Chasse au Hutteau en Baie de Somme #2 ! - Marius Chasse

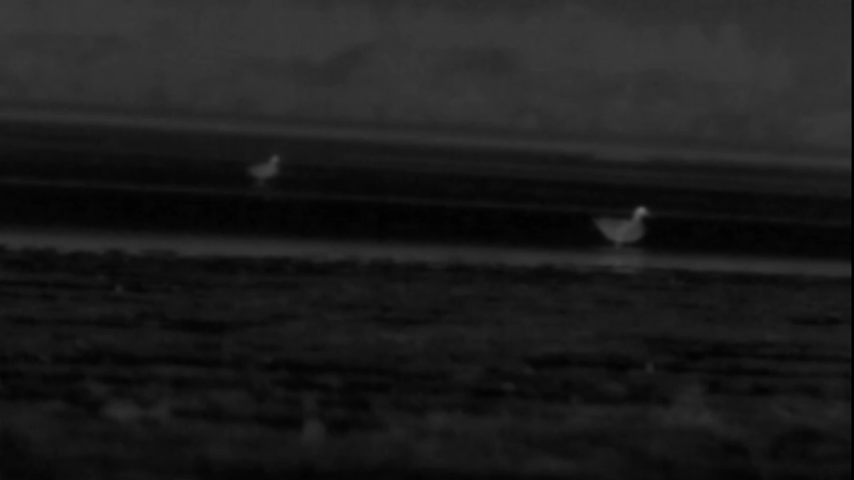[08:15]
Pourrait bien être un pilier, effectivement. Il a arrêté lui là.
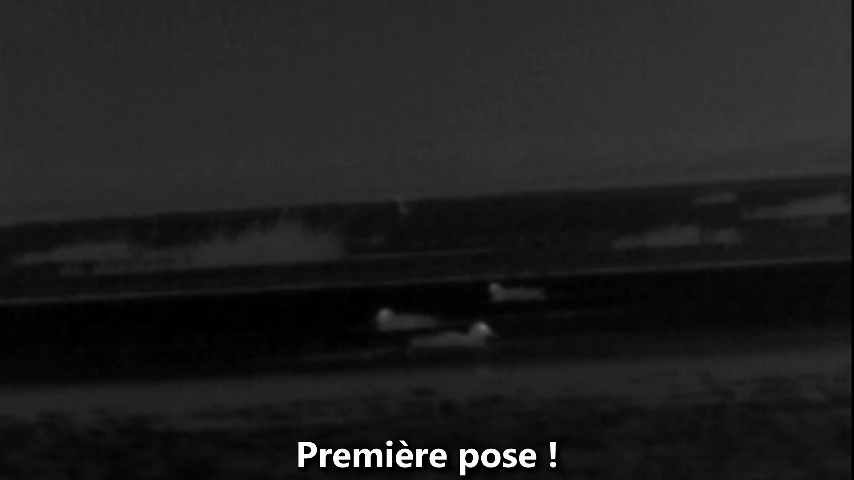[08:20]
Ouais, c'est ça. Ah, je te les repère avec les thermiques, hein.
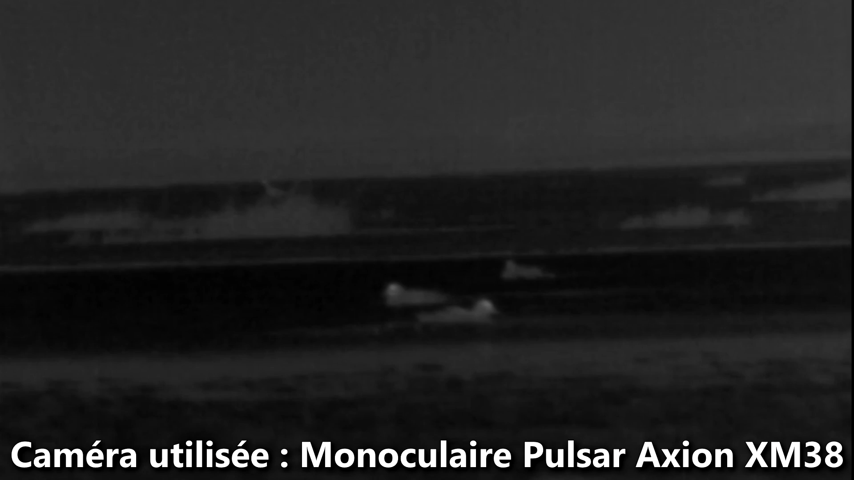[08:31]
Là, tu les repères très loin. Oui, il est facile à 200 mètres là. Oh oui. J'en ferai un pilier moi. Oh oui.
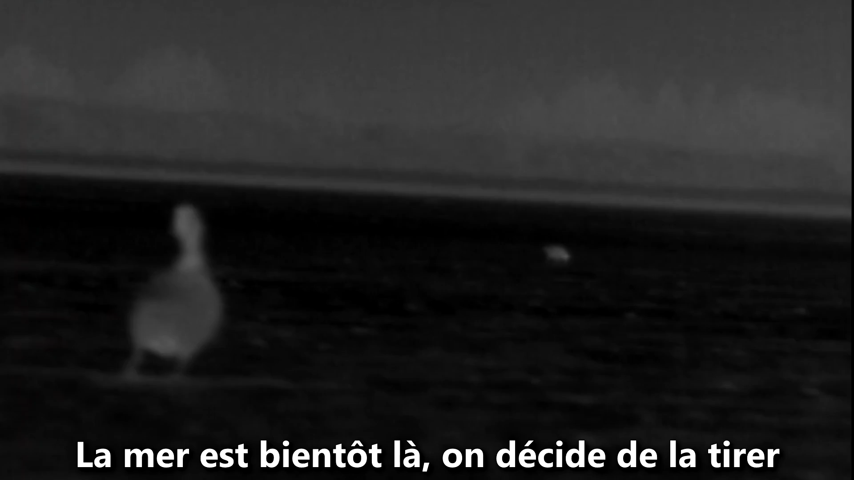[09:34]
Mais franchement, je suis pas sûr. T'es prêt? Ouais. 1, 2. Oh, il a du mal.